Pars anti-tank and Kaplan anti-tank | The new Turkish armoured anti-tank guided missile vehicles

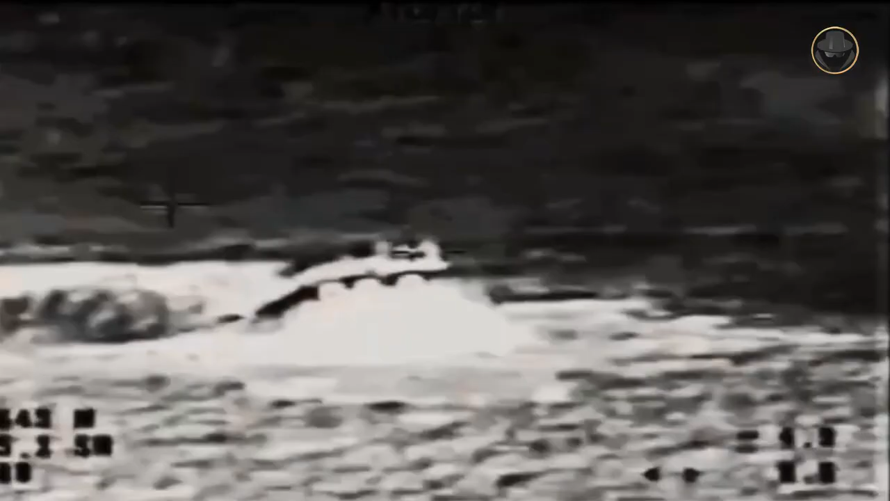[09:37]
can perform its final attack on its target in one of the direct or top-hit modes.
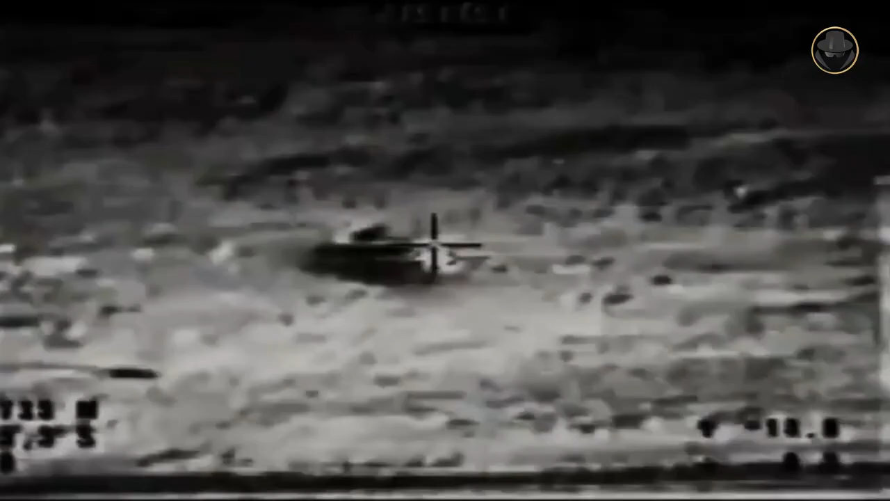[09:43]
The ONTAS can be used in Fire and Forget or Fire and Update mode.